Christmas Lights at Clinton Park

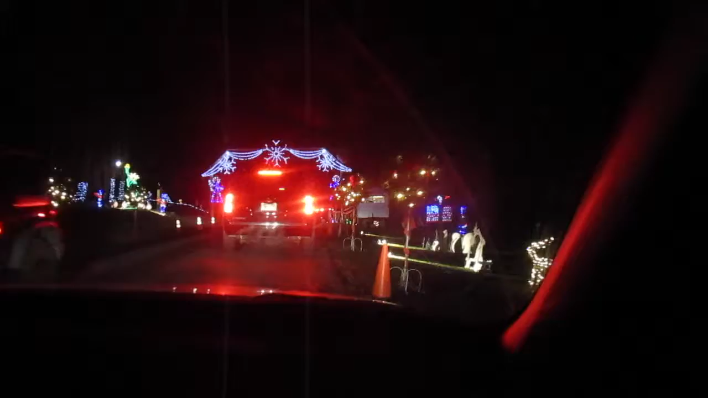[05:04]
1 mile of Christmas lights. Cool. That's what we're gonna do.